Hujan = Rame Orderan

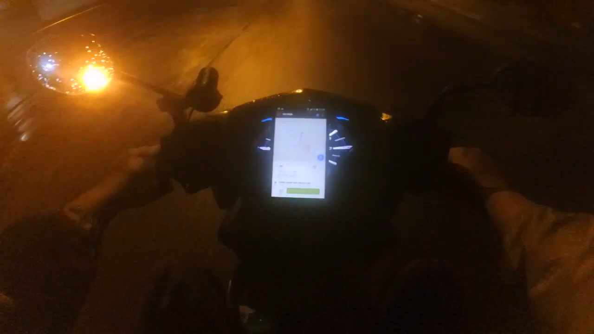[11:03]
Kali ini lagi jalankan orderan GoFood. Lebih tepatnya pukul 1 ini GoFoodannya sudah saya bawa.